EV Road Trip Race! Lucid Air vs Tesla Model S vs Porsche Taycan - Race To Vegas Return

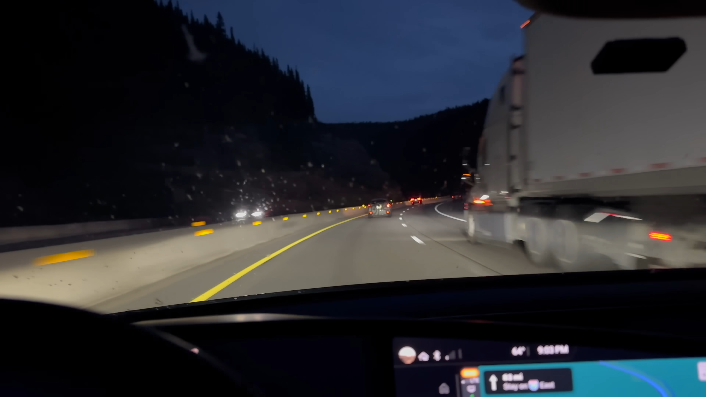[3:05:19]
You've got to watch out for it. I'm going slow because these folks in front of me are going. The guy in front of us, hardcore on the Jake break.
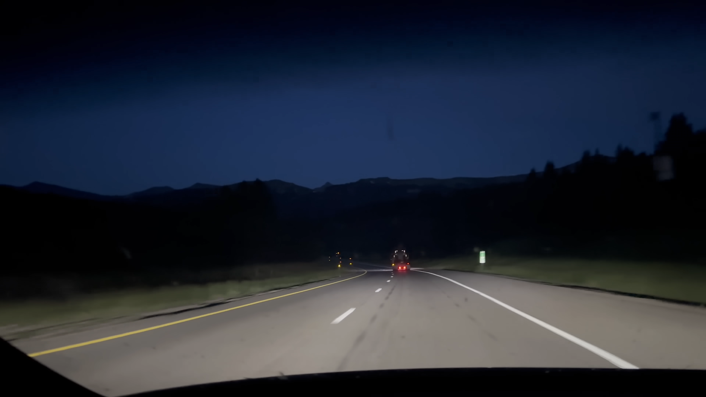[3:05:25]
Hit it. Hit it. Yeah. We love the Jake break. Awesome. Haha. He's having fun with it too. Yeah, buddy. Hit the Jake break. Yes. Yes. Things sound so damn good. Yes, sir.
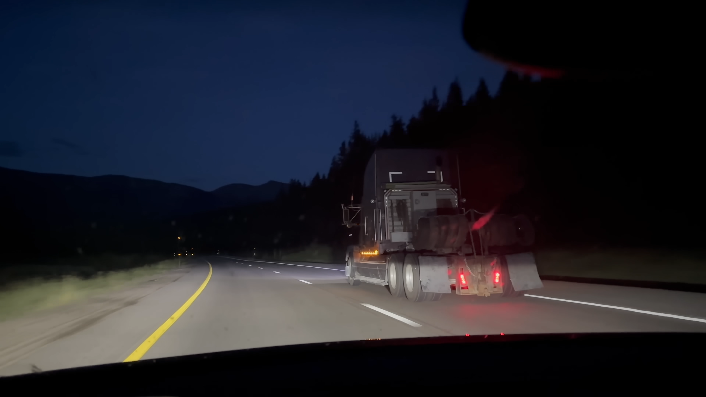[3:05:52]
Haha. It's freaking awesome. Yeah. Yeah. It just said that the highway is closed at the tunnel.
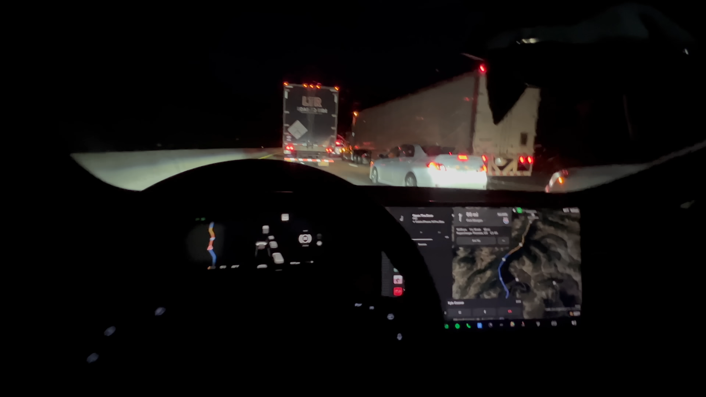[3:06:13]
Well, I've got Kyle here on the phone and I think disaster just struck here for the Model S. So we are climbing Eisenhower right now or the backside of it and we're at a standstill. So that means, yeah, basically not happening here. So, Kyle, are you going over Loveland Pass? I'm going over Loveland Pass.
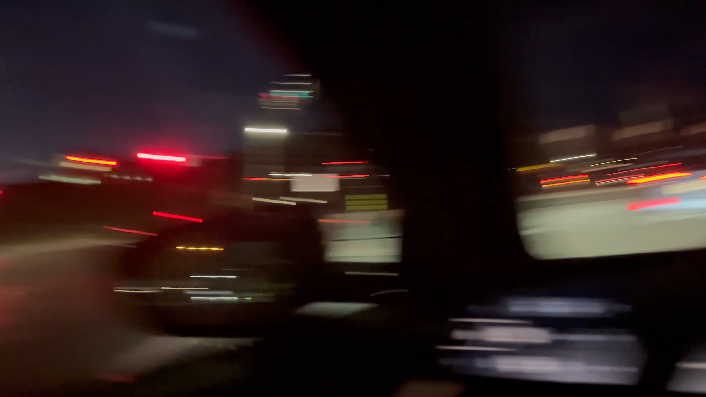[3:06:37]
I-70 is right there. I just got a notification that I-70 is closed up ahead. Colton did not get the notification in time.
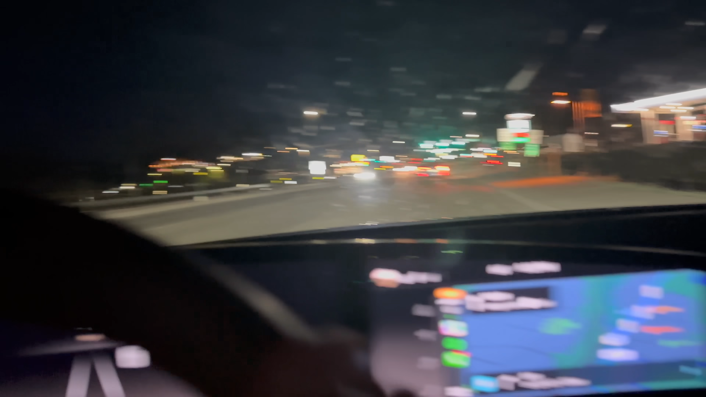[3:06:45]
Therefore, we are taking Loveland Pass. It just doesn't make sense to sit in traffic.
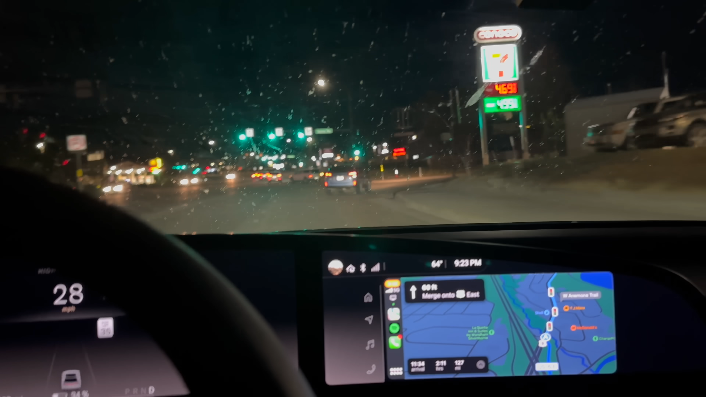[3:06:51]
I thought, okay, maybe to keep it fair, we should go sit in traffic with him. But then I was like, you know what? The only rule we have is five over the speed limit. And because the Lucid was slightly behind, we got the benefit of knowing the road was closed up ahead. So Ryan and I are going to take this. Wait a second. Apple Maps just totally recalculated on me and
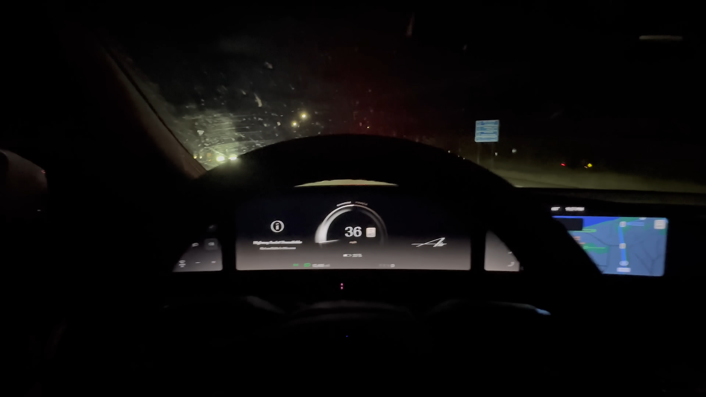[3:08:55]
I don't know. Is the highway open or closed?
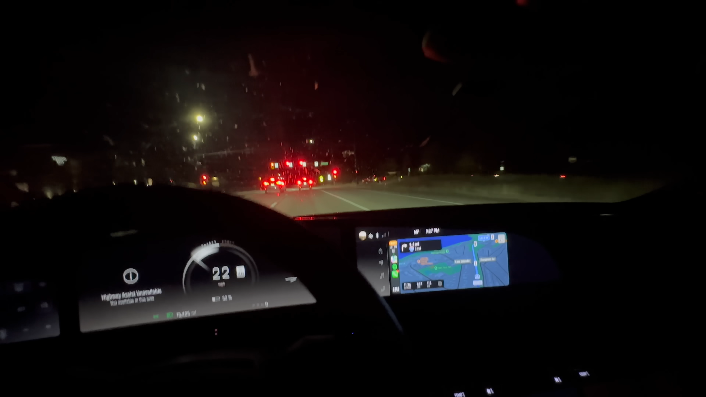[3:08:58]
It's hard to say. But we're going to go sit in traffic if there's a closure. And we'll all be in traffic at least together. All right. Well, we're just about to merge back onto the highway. I definitely lost probably five minutes there to just confusion. The highway opened as we were exiting. And so it took the systems a second to respond to that. So let's figure out I-70. East I-70. That's us. 35.
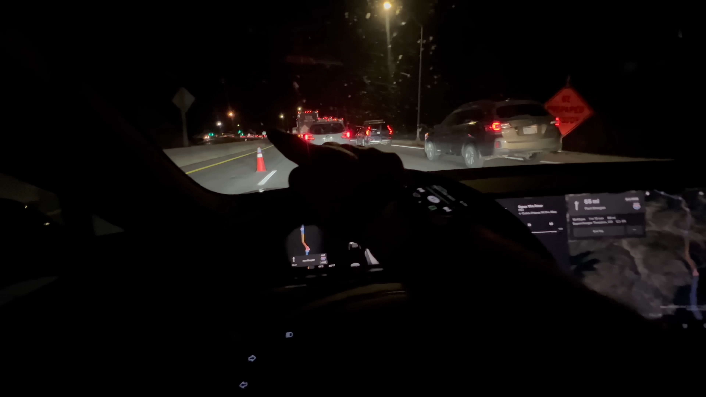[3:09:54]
And I'm seeing traffic moving up here. Crazy. Nothing coming the other way.
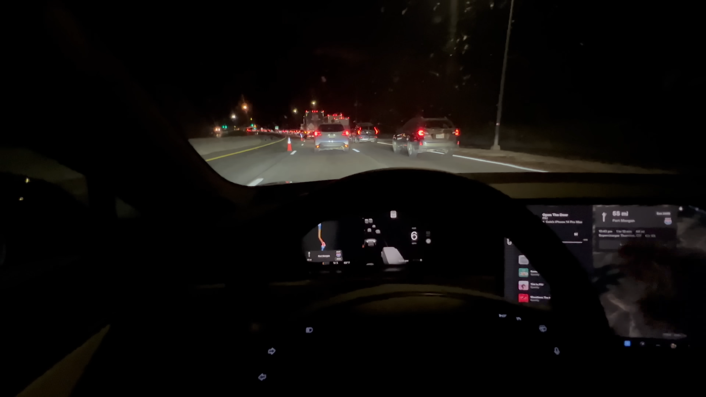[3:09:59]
So it must be just completely closed, which is no fun. But I have no idea if we're going to have enough time to charge and make it out of the charger before Kyle gets there. Honestly, it's out of my hands at this point. Honestly, so like when I'm stopped here and Kyle gets closer, you know, he does still have to go through traffic.
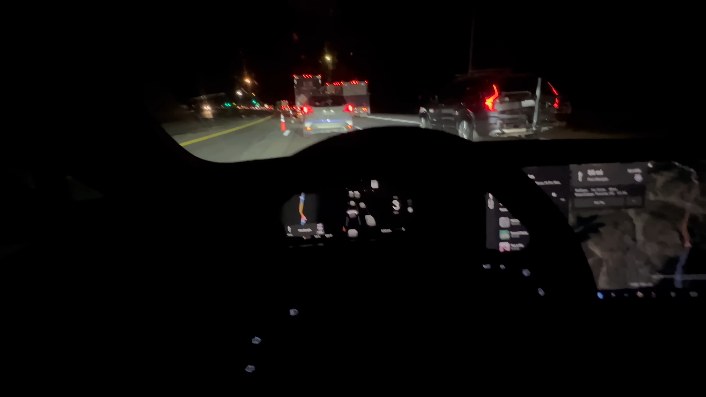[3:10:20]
But that really shortens my distance for charging basically him getting closer to me. So, I don't know. This is a ball in the air at this point. We have no freaking idea what's going to happen. Okay, Ryan is behind me and Colton is in front of me. And we are continuing along on the intended road on I-70 doing the hill climb. Let's just pop over into the right lane. We got a Tesla tailgating us. Those damn Tesla owners.
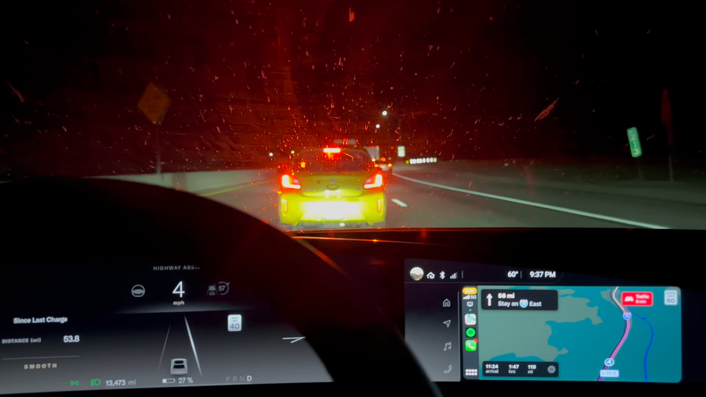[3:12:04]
Colton already made it through the tunnel. He's on the other side. He's at mile marker 218. I'm at 213. So it's possible they're shutting this down in stages. And we're at the mercy of Colorado Department of Transportation. But that means it's really going to be on between me and Ryan. This is crazy. This is a whole other variable we were not expecting. The longer the tunnels close, the better that is for us and the worse that is for them. Because if I get enough of a buffer, I'm going to be able to get my 15, maybe 16% if I have enough buffer.
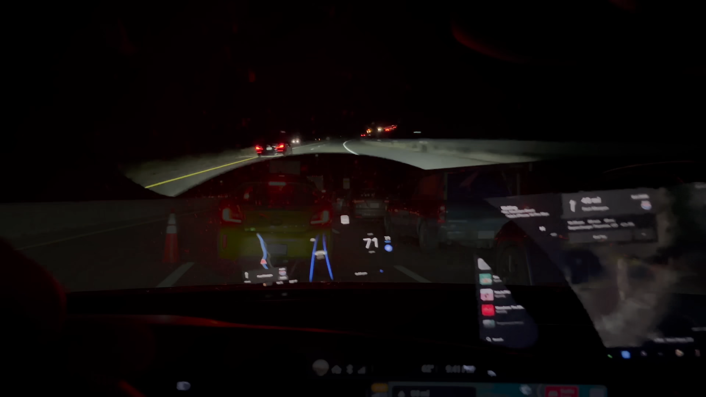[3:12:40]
And Ryan is in the back of the traffic now. So it's a level playing field between me and the Tycon. Holy smokes. Now it's about who can knife through traffic better. Into park. We're currently stopped.
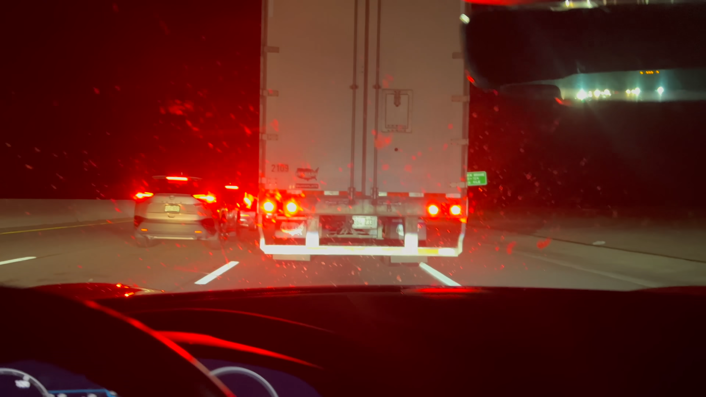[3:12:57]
I believe we're just before the Eisenhower Tunnel. My understanding is they're letting waves of traffic through. But yeah, I mean, not much we can do. Just sit tight. Hope for the best.
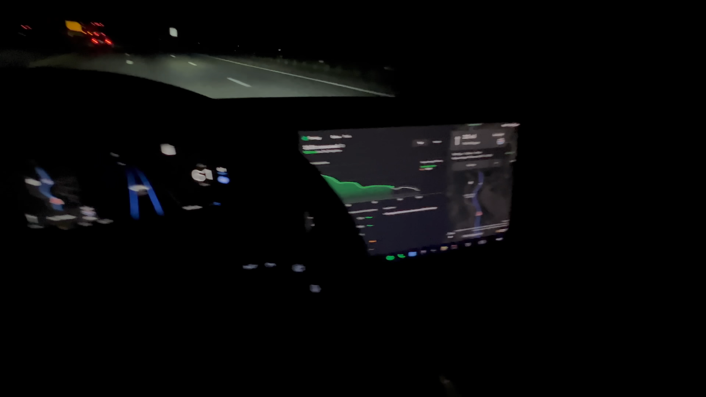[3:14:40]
And I am still going to try and inch the car back to the shop. So we are currently at 11% state of charge with 33 miles to go. It's insane to me because that really does not make sense in my head.